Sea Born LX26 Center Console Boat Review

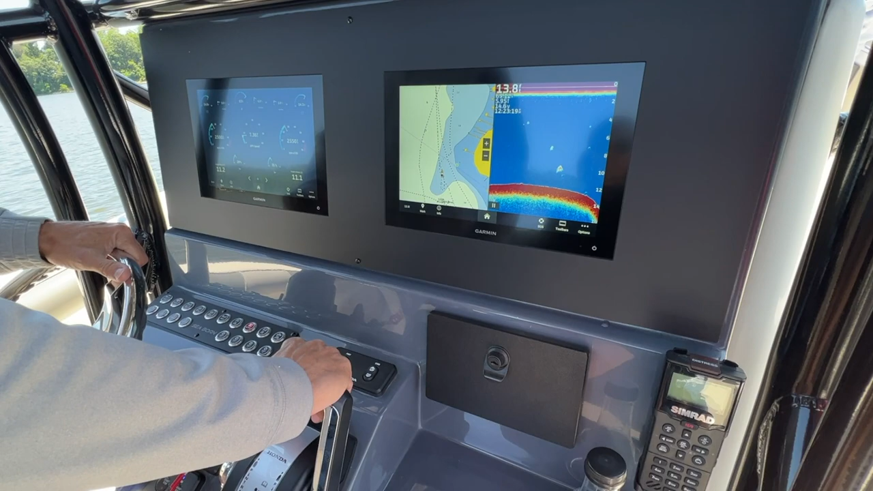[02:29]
Everything is touchscreen. So all your audio controls, your navigation, maps, everything is right there.